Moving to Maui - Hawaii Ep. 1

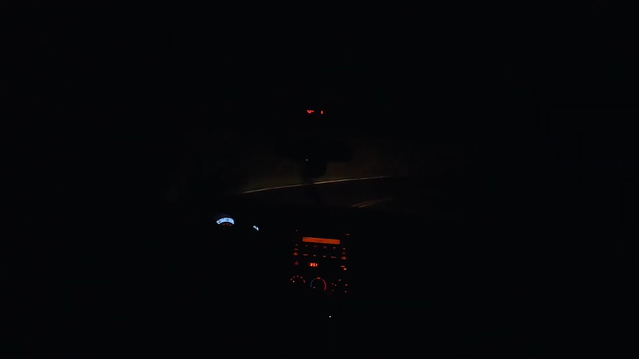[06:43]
but sadly it was dark, so I couldn't really see anything.